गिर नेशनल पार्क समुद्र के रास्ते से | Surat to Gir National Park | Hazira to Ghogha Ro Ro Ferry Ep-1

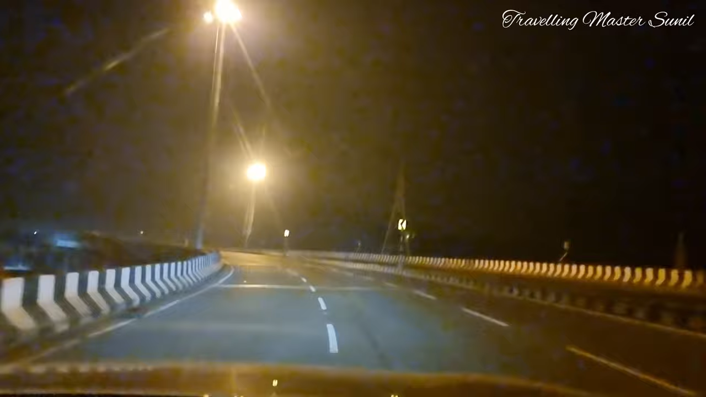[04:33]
टर्मिनल हजीरा, भाई वो खड़ी है क्रूज, वो देख दिख रही है सामने आना।